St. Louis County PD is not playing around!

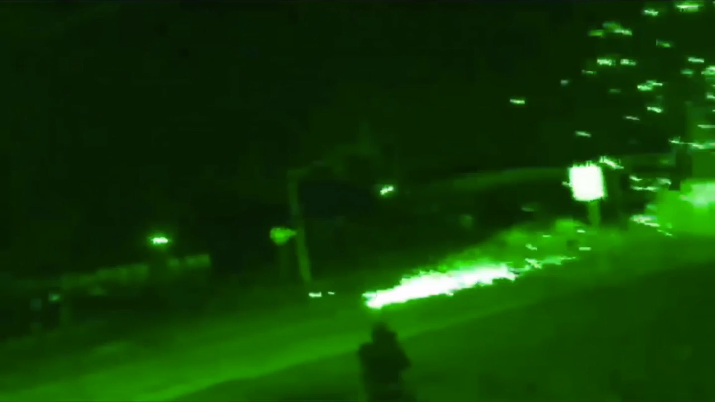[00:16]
There it goes there. Now firing onto the crowd. Out! Shit!
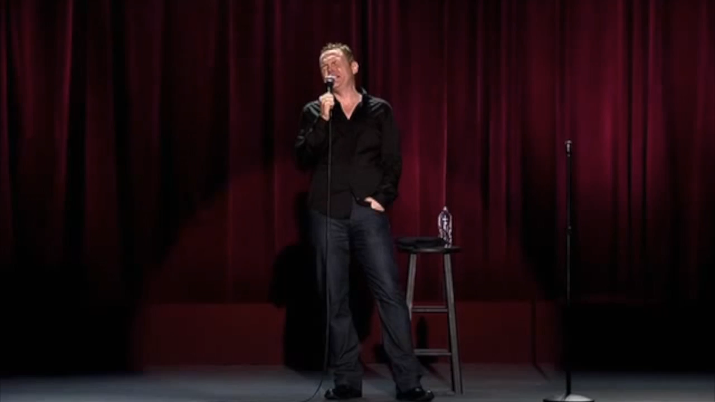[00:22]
That's what you get, you dumb bitch! They're firing rubber bullets. Now they shoot back! Fucking stop throwing stuff at them!
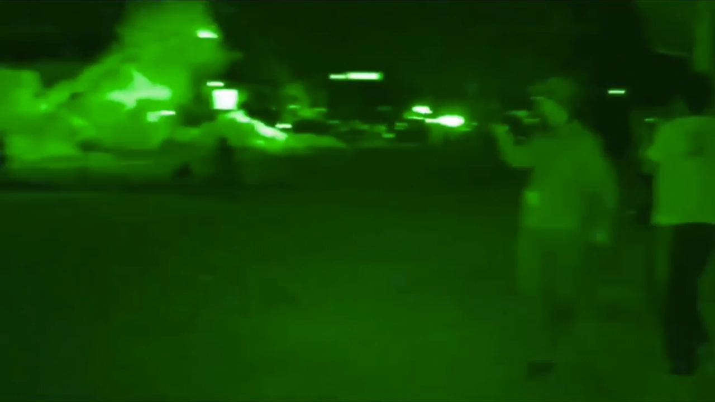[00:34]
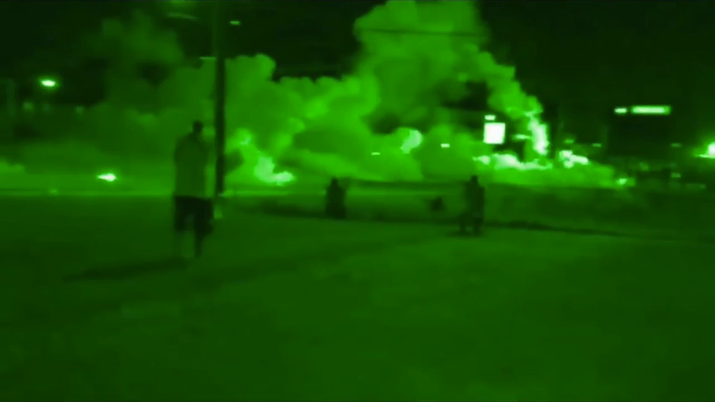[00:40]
Oh, you are so dumb. You are really dumb. They have now fired onto the crowd for a second time. Violence has erupted in the city of Ferguson. They are firing rubber bullets and smoke grenades.
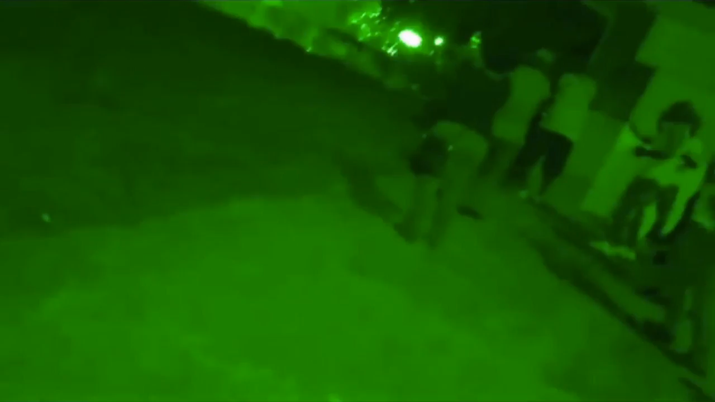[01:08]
Now they are firing them into the neighborhoods. Into the back of people's houses.